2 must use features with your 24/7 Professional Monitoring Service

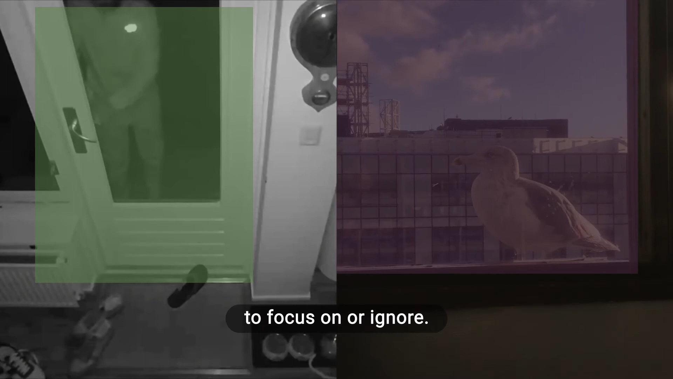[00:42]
Any event detected within the activity zone will trigger the camera to send an alert to you as well as our monitoring centers,
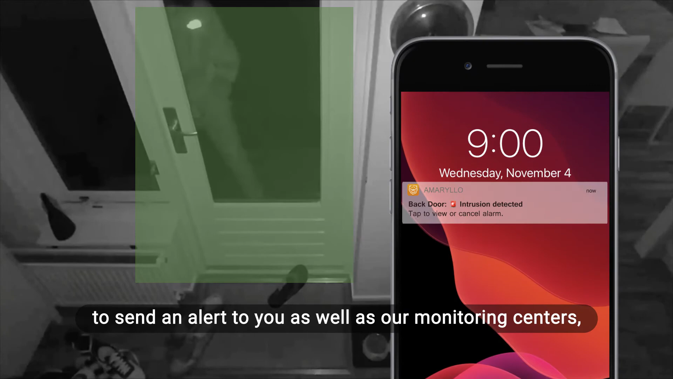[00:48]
whereas events occurring in a blockout zone will be ignored.